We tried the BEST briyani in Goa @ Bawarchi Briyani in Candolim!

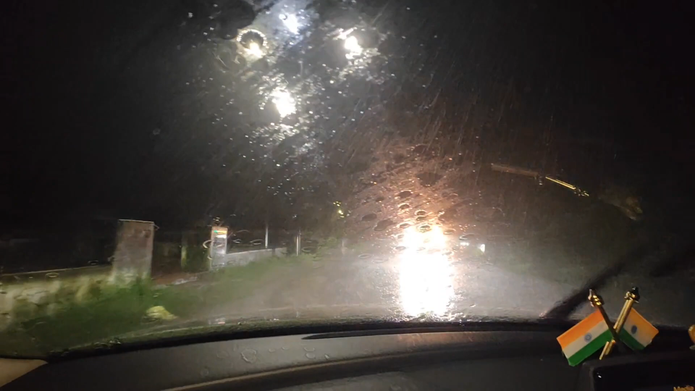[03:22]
हुआ नहीं आज करने के लिए कुछ। तो ये है, हम कांदोलिम जा रहे थे, यह कांदोलिम रोड है।
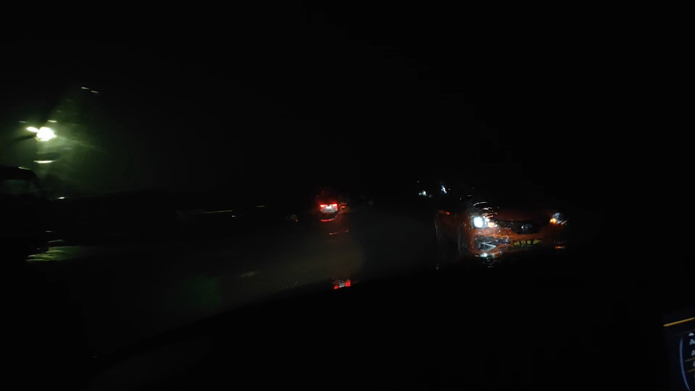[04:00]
यहाँ से तो कुछ दिख ही नहीं रहा था तो मैंने सोचा सामने से ही थोड़ा कुछ दिखा दूँ। बहुत ही सुंदर वेदर हो रहा था।